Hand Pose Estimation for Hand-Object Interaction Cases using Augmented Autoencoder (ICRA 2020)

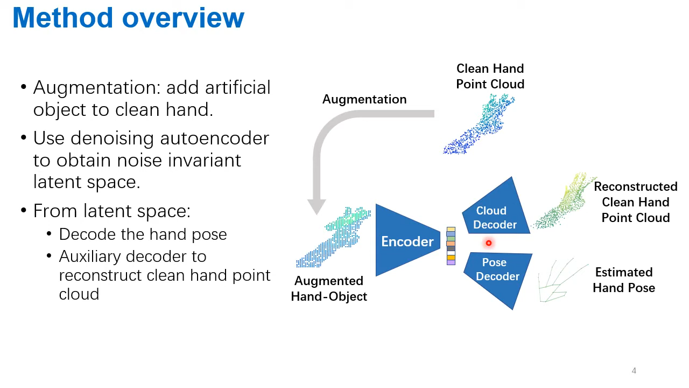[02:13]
The pose decoder estimates the hand pose in Cartesian space, which is our main goal. And an auxiliary cloud decoder will reconstruct the clean hand point cloud, which plays the role of the denoising autoencoder. For object augmentation, the object models of ShapeNet are used. We have selected 55 object categories and more than 50,000 different object instances. The augmentation consists of three steps. Firstly, the clean hand points and object surface points are combined or concatenated, where the object pose is randomly sampled around the hand.
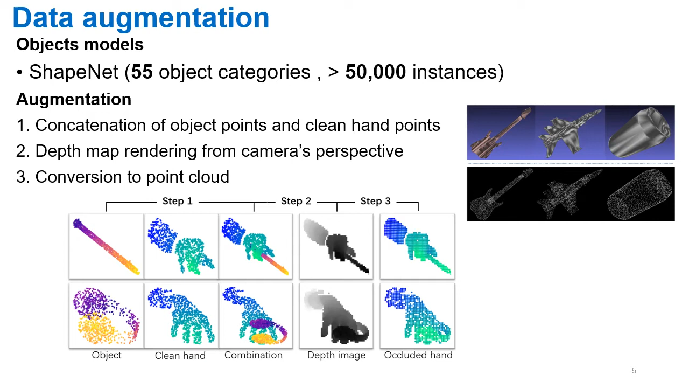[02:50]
Secondly, the depth map of combined point cloud is rendered to simulate the depth map from the camera's perspective. In the final step, we convert the depth map back into the point cloud. Taking the augmented hand object point cloud as input, the encoder first compress the input to a low dimensional latent vector. We use a variational autoencoder, therefore this latent space is also constrained with the KL Davengers loss.
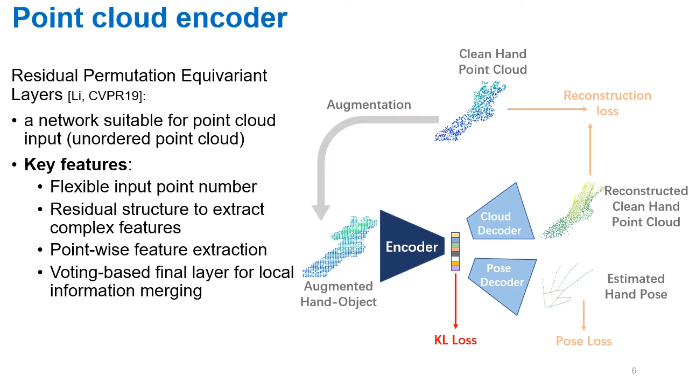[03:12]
For the encoder's network, we have used our previous paper's method, the residual permutation equivariant layers.
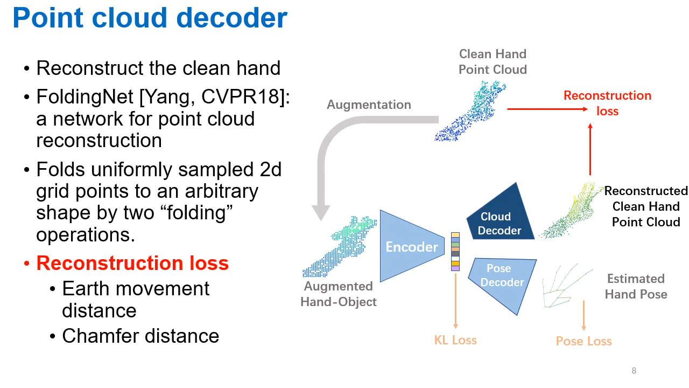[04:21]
For reconstruction laws, we use earth movement distance and transfer distance between the reconstructed hand and the clean hand input. These are both well-used distance for point cloud reconstruction purpose. The folding net force N uniformly sampled 2D grid points to an arbitrary shape with two consecutive folding operations. In each folding operation, the sampled grid points coordinates are concatenated with the latent vector and fitted to five fully-connected layers.
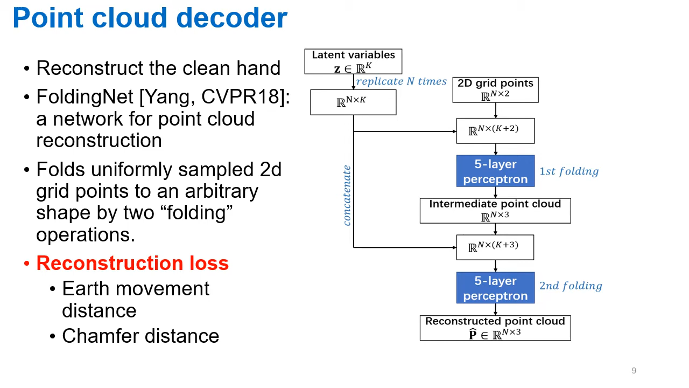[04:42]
The final output of the folding net is a point cloud with N points. To decode the hand pose in the Cartesian coordinate, we simply use five fully-connected layers. The pose loss function is defined as air to distance between the estimation and ground truth pose. Notice that both cloud decoder and pose decoder share a common latent vector,
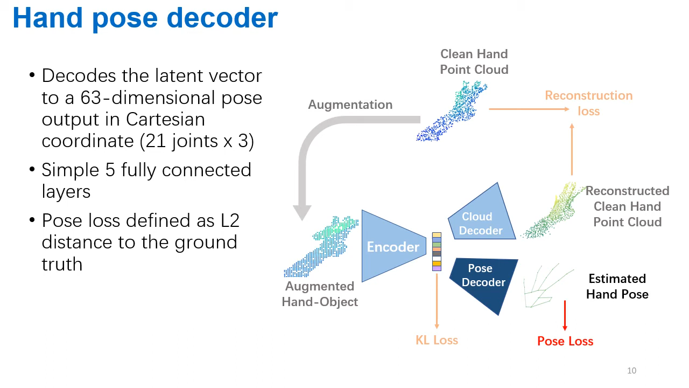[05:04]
whereas the cloud decoder will help to make the latent space invariant to the input object. In this way, the pose estimation performance can be improved.
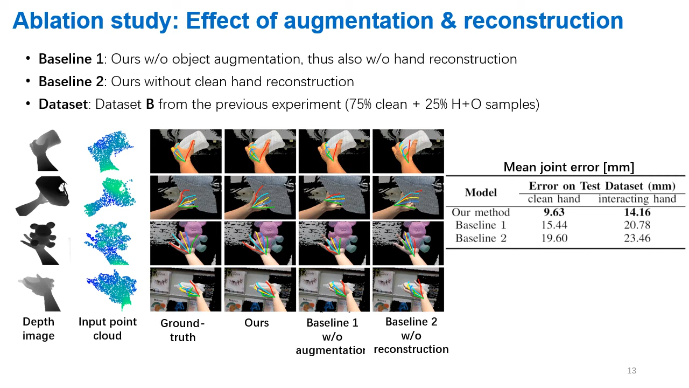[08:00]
By this result, we demonstrate the effectiveness of augmentation component and reconstruction component in our method. We compare our method to miller's method on the equal texture dataset.
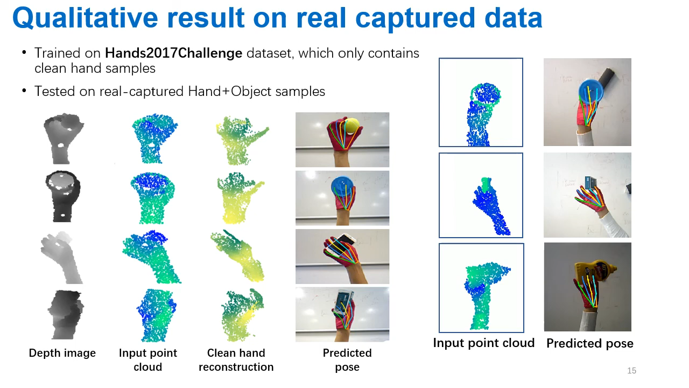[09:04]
Note that high-quality point cloud reconstruction is not strictly required in our method. This figure shows that the occluded objects are roughly removed after reconstruction, indicating the importance of cloud decoder for the formation of the latent space of the clean hand. In conclusion, utilizing existing large clean hand datasets, we perform data augmentation to simulate hand object interaction cases. We propose to use variation autoencoder for hand pose estimation using point cloud data. And the idea of augmented autoencoder works, where the auxiliary clean hand reconstruction decoder improves the performance of the hand pose estimation.